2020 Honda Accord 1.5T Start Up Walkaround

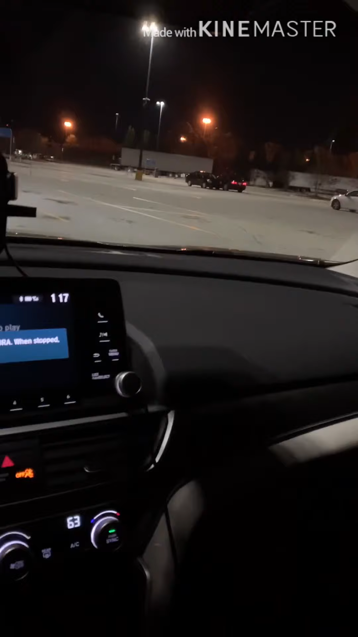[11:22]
i do know that the map lights the only the only gripe that i have is that these
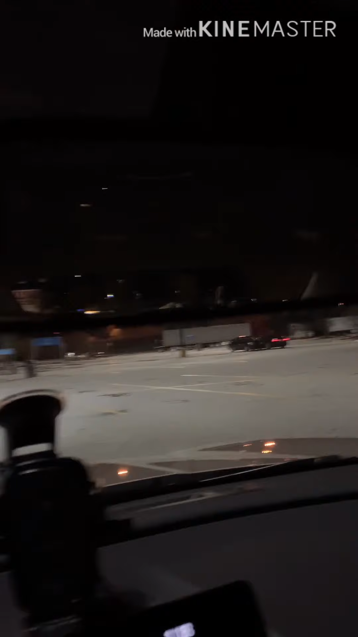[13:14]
it and it will put the actual speed limit sign on the dash for you so that you can see what
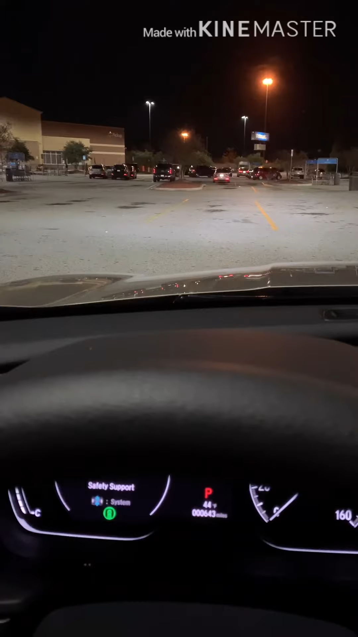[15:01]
make the lights go brighter so it would like what i just did just now it will actually automatic um turn the high
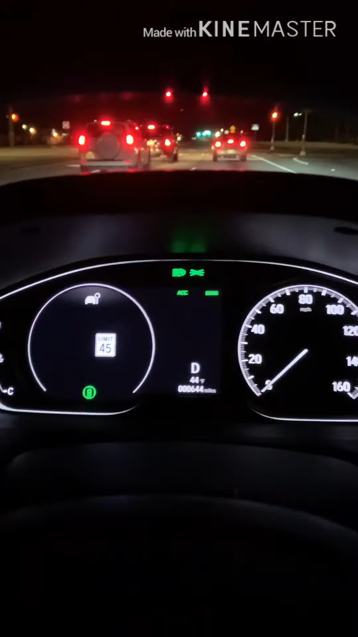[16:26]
at a stoplight um and i have my brake hole engaged so now i'm just not doing anything the
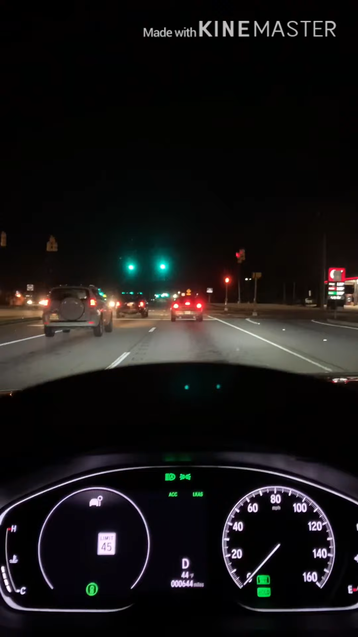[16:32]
light has turned green brake hole has disengaged so i can just now hit the gas pedal and move forward and as you can see there's a sign i don't know if you can see that there's a
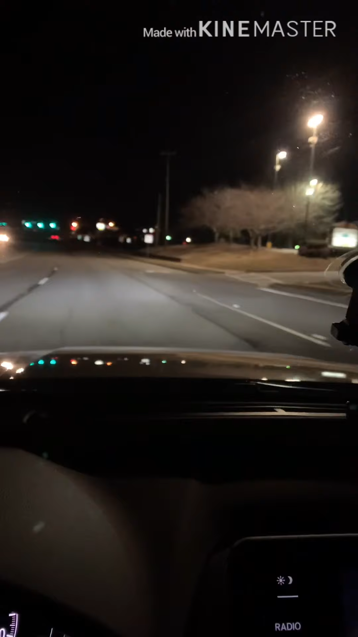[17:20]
i'm doing now it's going to scan that sign and it's going to tell you
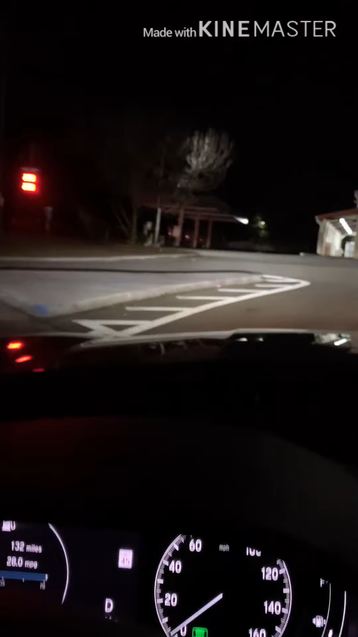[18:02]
really awesome and even when you put your signal on look how bright the signal is like look at that you can see how bright the led signal is just even on the interstate like